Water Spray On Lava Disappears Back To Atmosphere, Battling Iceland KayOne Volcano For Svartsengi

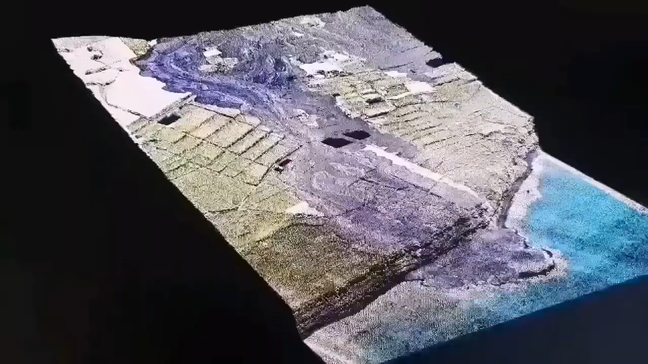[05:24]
This is a 3D model we have created and it shows the lava flow, where it ended.